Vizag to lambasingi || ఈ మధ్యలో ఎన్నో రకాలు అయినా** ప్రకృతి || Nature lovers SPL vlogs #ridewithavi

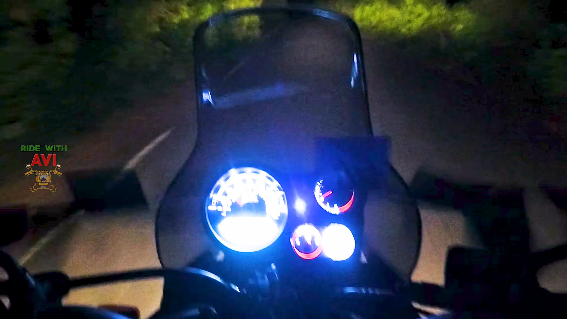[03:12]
పేర్లో మనిషి లేడు, ఏమీ లేదు, వెళ్తా ఉన్నాం అంటే కంప్లీట్ ఫారెస్ట్ లా ఉంది మొత్తం అంతా. ఓహో, మొత్తానికి మంచి అడ్వెంచర్ చేశాను ఈ రోజు మాత్రం. ఎవరు వెళ్తున్నారు ఏమంటున్నా?
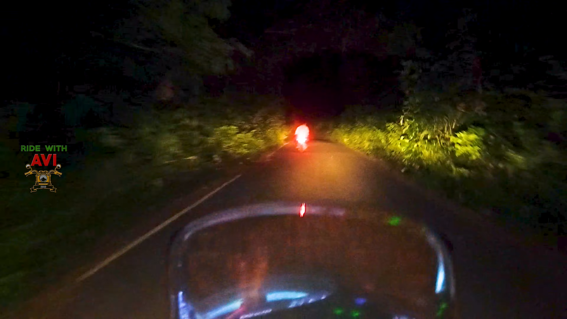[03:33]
మంచి మంచి కటింగ్లు ఉన్నాయి అసలు, బా క్రేజీ ఉందా చూడబోతున్నా. మంచి రోడ్డుకి వచ్చేసాం.
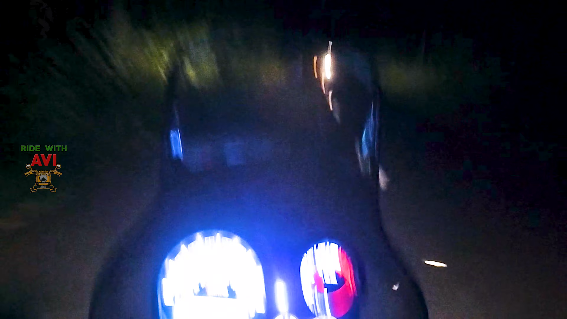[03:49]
అక్కడెక్కడో తిరగాల్సిన రైట్ ఒక్కటి వదిలేయడం వల్ల 50 కిలోమీటర్ లాస్ నాకు.
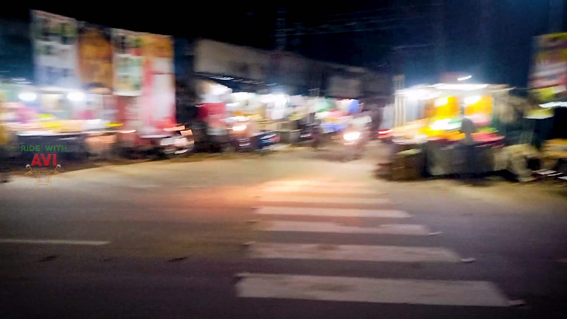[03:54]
ఇది ఏదో కోట వరపు జంక్షన్ అంట, ఇక్కడ నుంచి ఇంకొక 16 కిలోమీటర్లు చూపిస్తుంది.